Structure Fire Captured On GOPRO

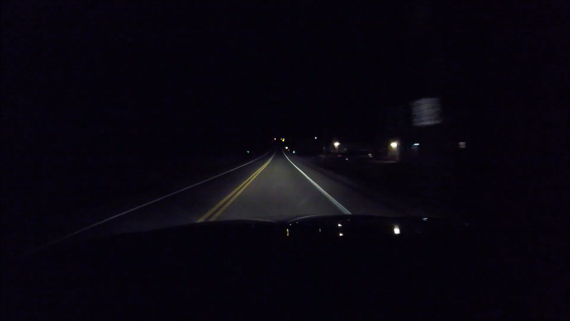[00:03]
Wow, what's on fire back there?
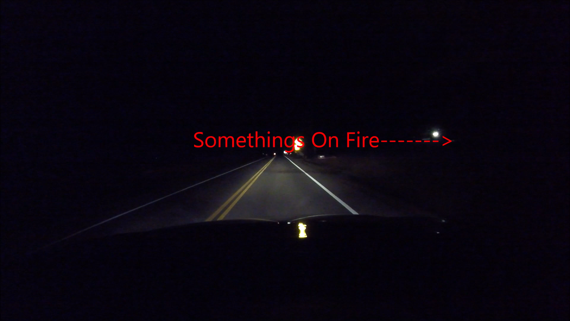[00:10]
Uh, what is that? Is that a shed? Yeah. Uh, that didn't look like it was supposed to be on fire. No, it didn't mean. Not at all. I saw it, but...